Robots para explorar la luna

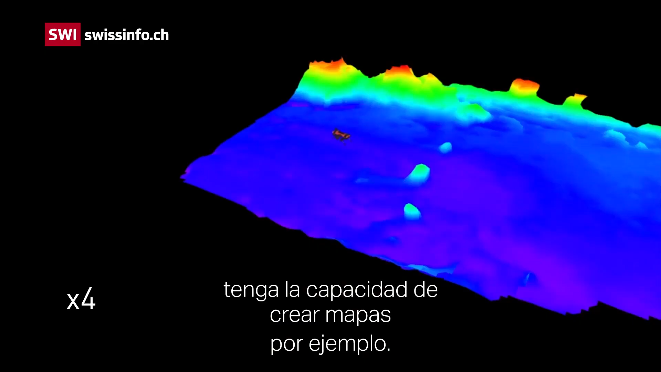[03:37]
Das heißt, dass man die dritte Dimension vielleicht noch versucht dazu zu nehmen.